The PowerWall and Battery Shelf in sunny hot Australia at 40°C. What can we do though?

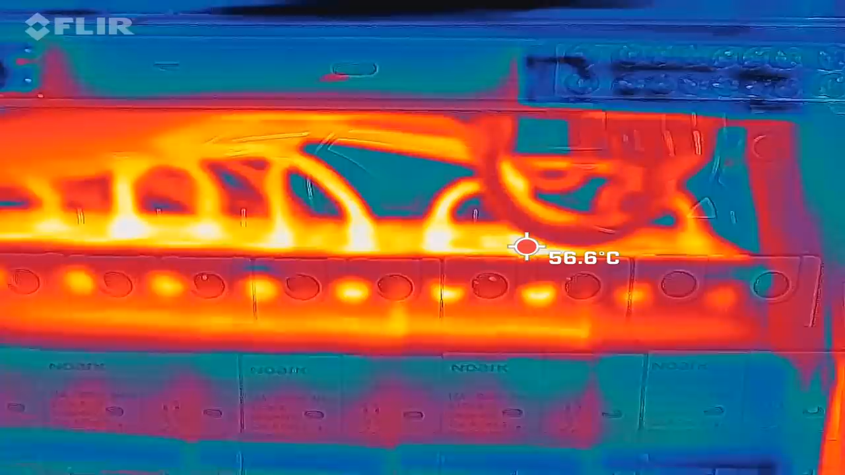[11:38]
On screen: spot 56.6°C
and see you tomorrow okay we still have around 55 degrees oh we are looking at the combiner box east roof now
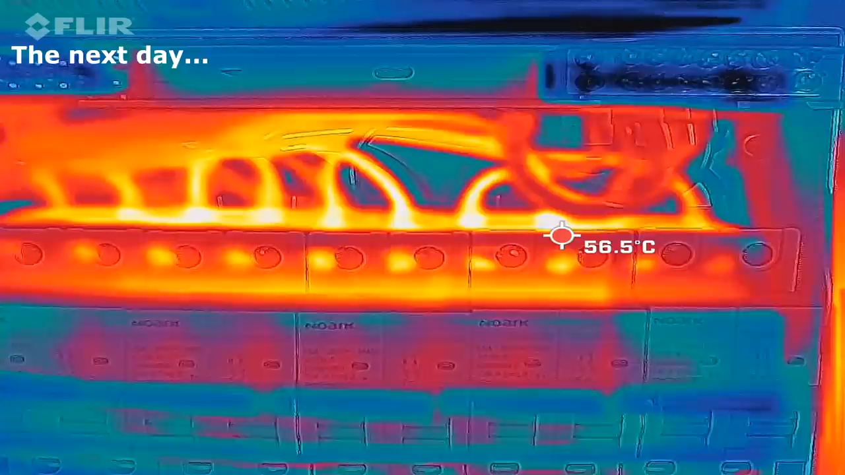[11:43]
On screen: spot 56.5°C
and there's no change i have replaced this cable here now
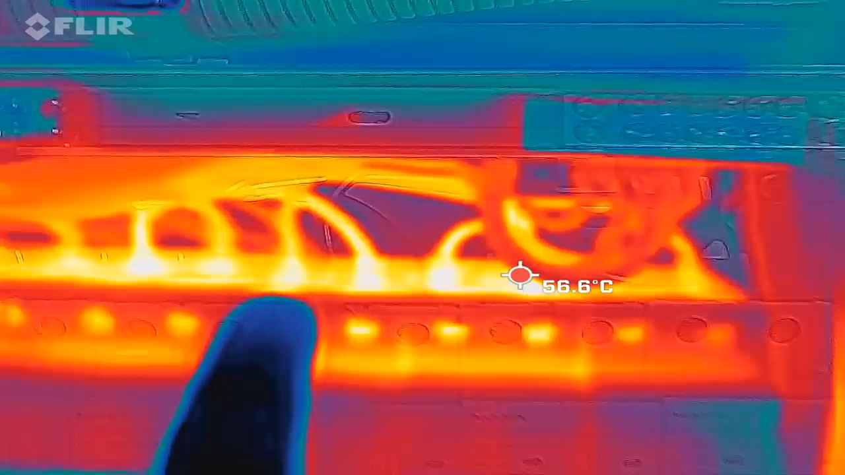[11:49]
On screen: spot 56.6°C
i have taken off the ferrule of this cable to see if it makes any difference but it doesn't
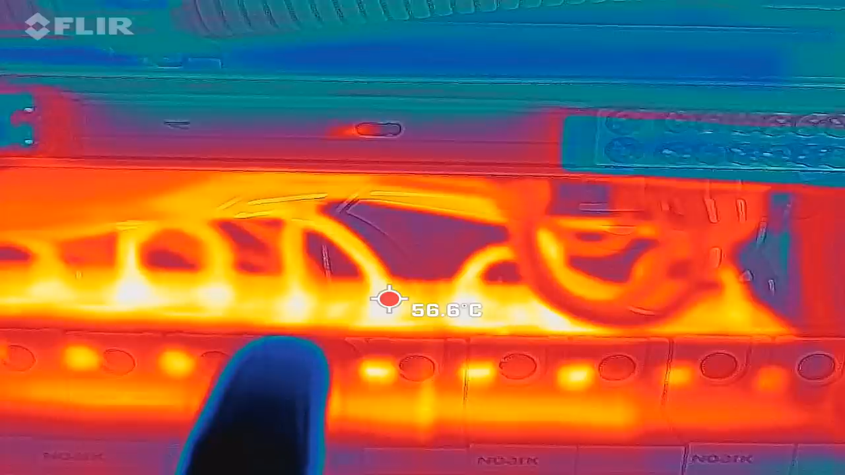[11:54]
On screen: spot 56.6°C
see this one is with ferrule and this one is
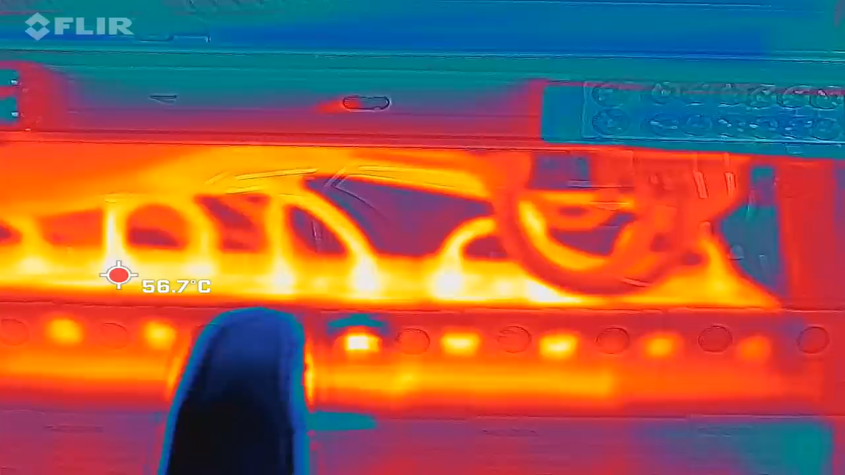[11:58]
On screen: spot 56.7°C
without and it has the same color it's the same temperature
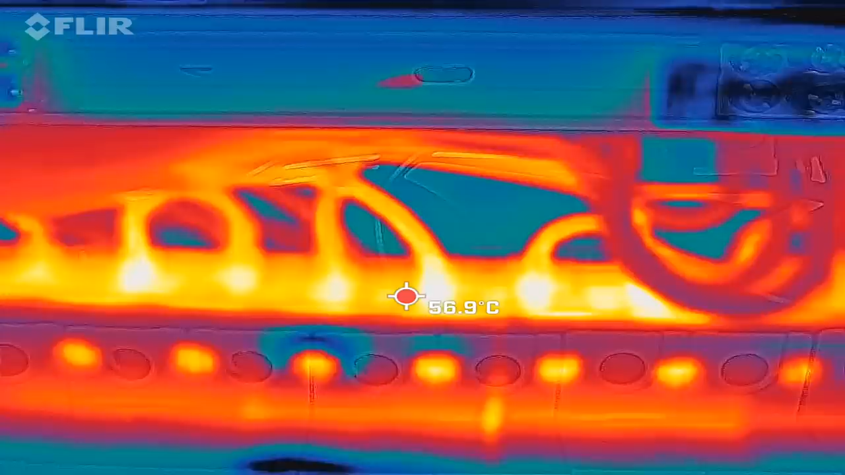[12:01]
On screen: spot 56.9°C
there's no difference either with or without ferrule
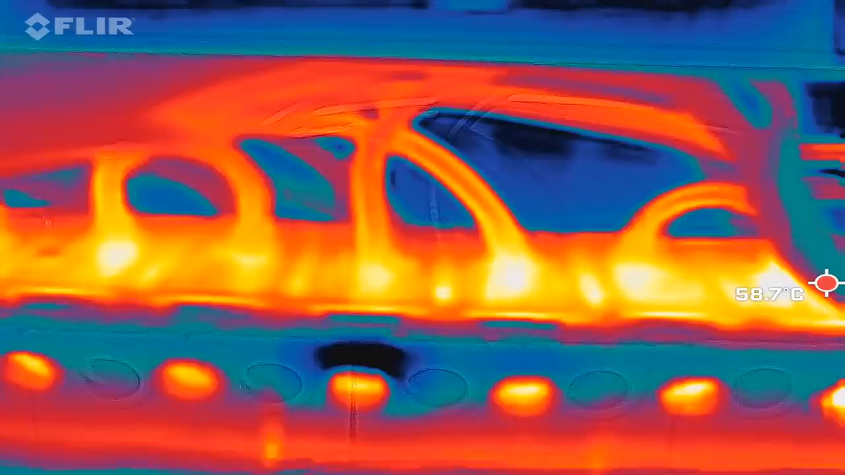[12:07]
On screen: spot 58.7°C
and to be honest i wouldn't expect this because it is only 10 amps maximum which goes
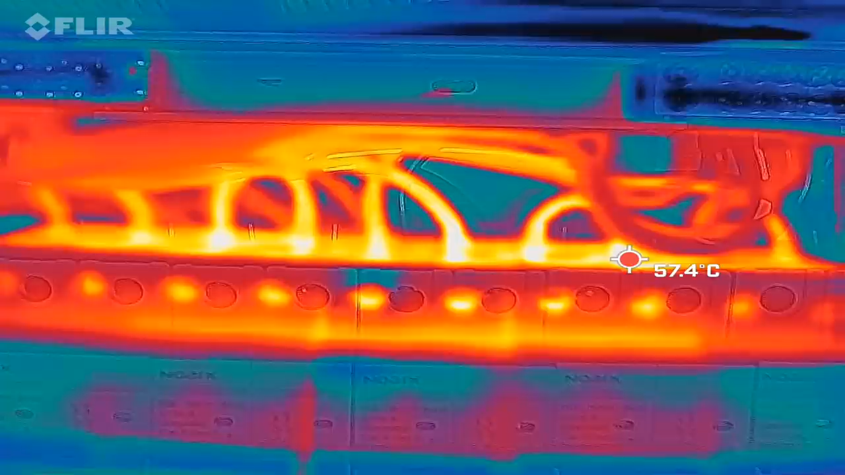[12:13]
On screen: spot 57.4°C
through one of these cables and
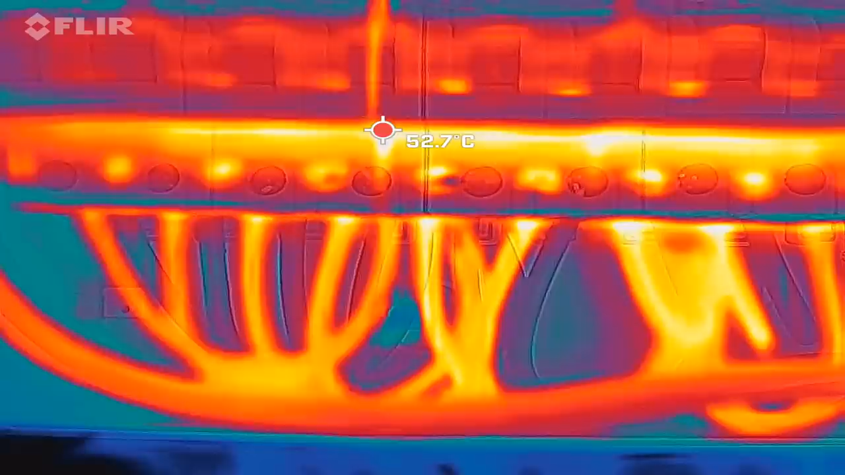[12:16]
On screen: spot 52.7°C
52 here at the bottom but
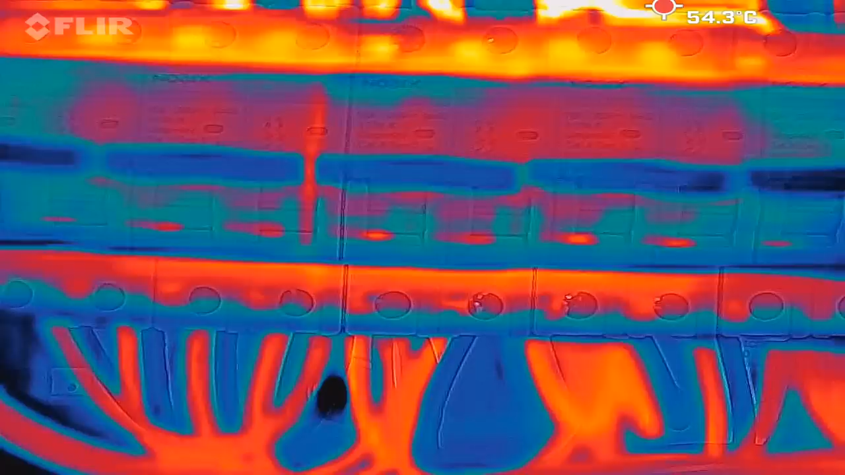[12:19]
On screen: spot 54.3°C
again we've got ambient temperature of around 38
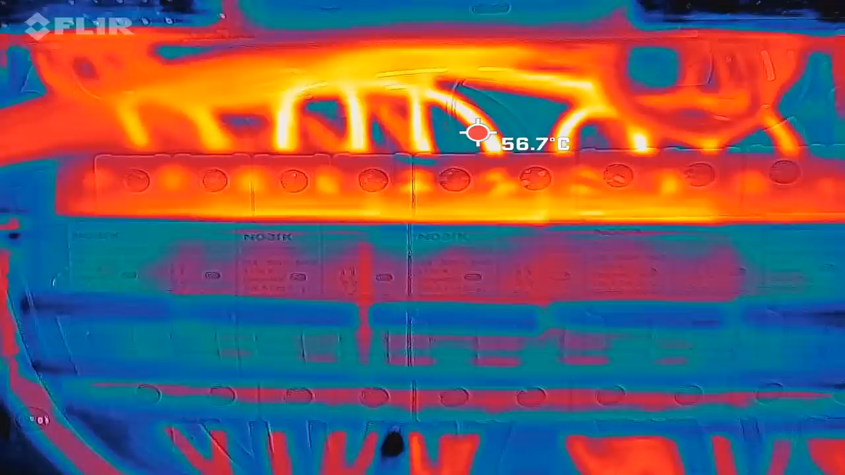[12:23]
On screen: spot 56.7°C
degrees here inside the garage so extreme temperatures
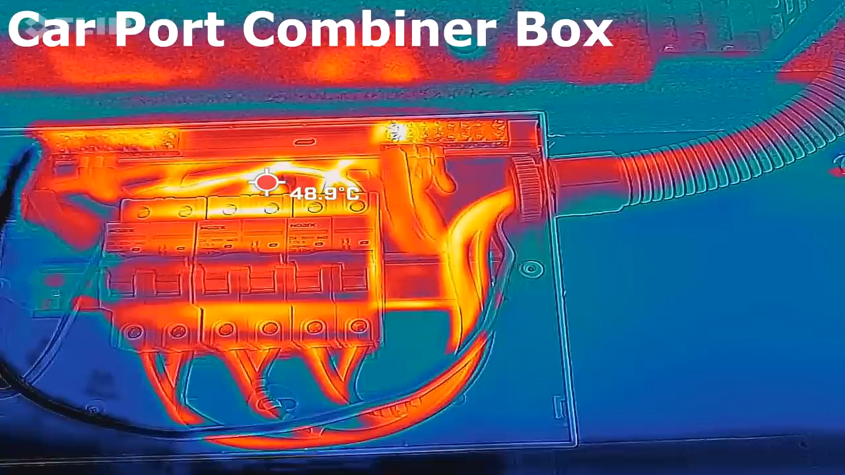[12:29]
On screen: spot 48.9°C
so and this is the combiner box in the carport and here we can
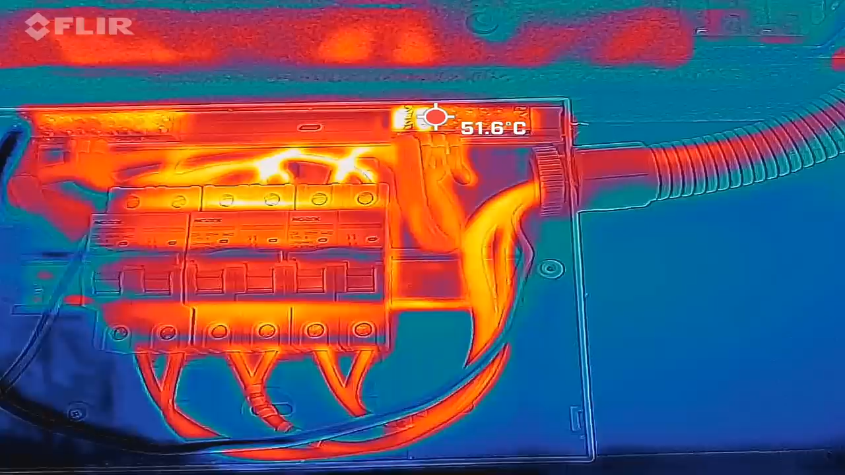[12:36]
On screen: spot 51.6°C
actually see a hot spot of 50 degrees
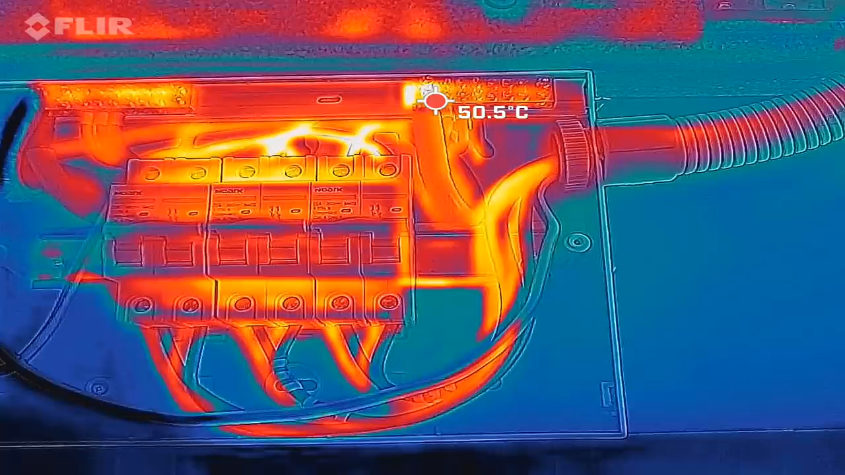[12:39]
On screen: spot 50.5°C
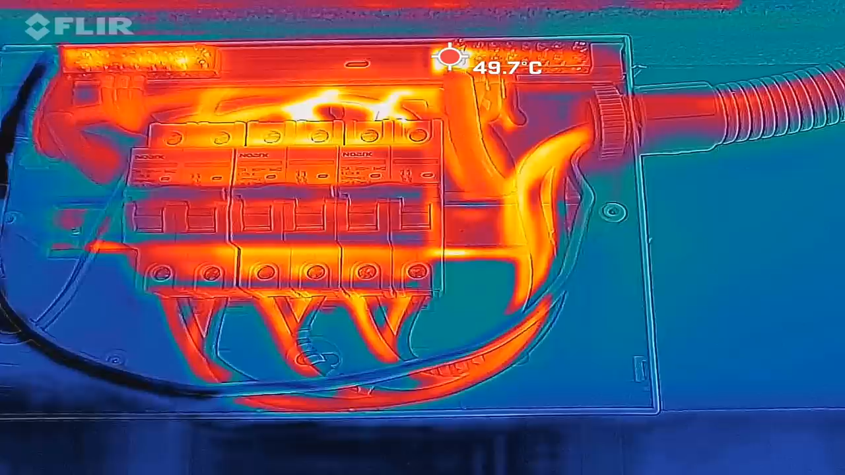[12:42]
On screen: spot 49.7°C
where the red cable the positive cable is connected which goes to our isolator inside the garage so the fuses seem to be all right
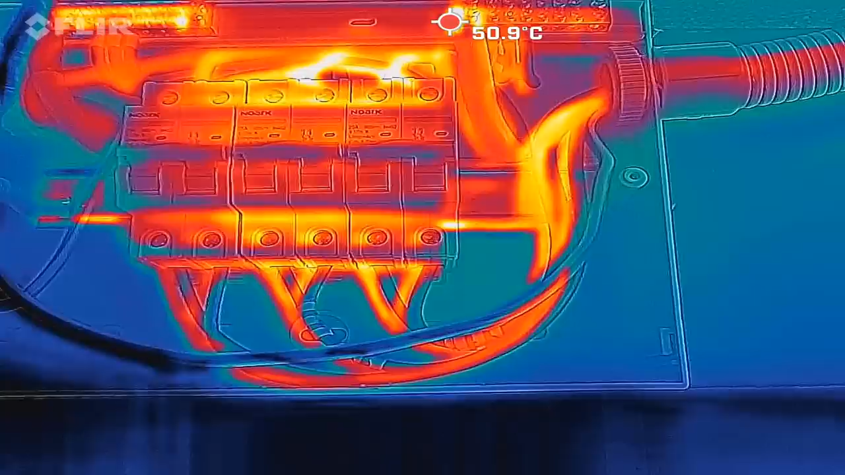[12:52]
On screen: spot 50.9°C
well a bit hot down here what are we talking about 47 seems to be all right for me because we've got already 35 degrees outside
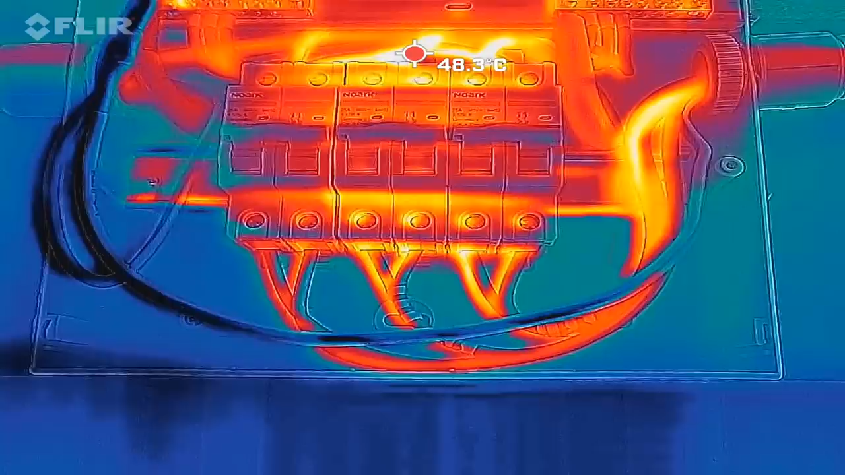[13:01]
On screen: spot 48.3°C
maybe an insulation panel here at the top will help as well but here the hot spot is definitely the red cable off which goes inside the garage
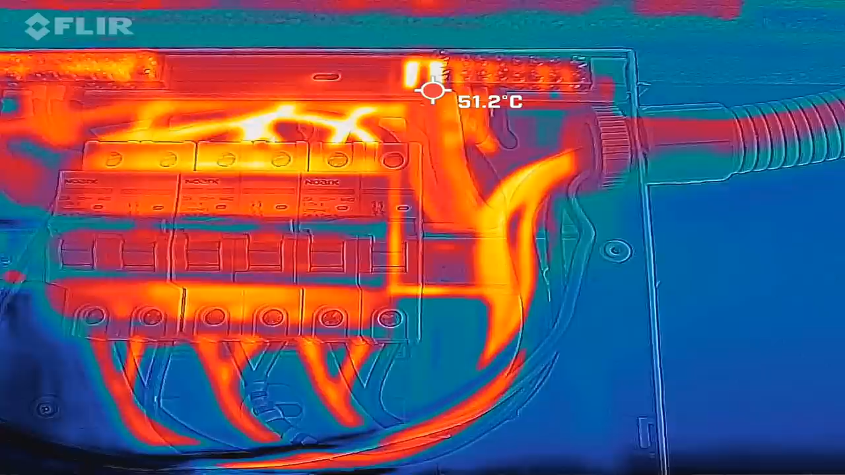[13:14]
On screen: spot 51.2°C
over here we've got 50 degrees here i think this is still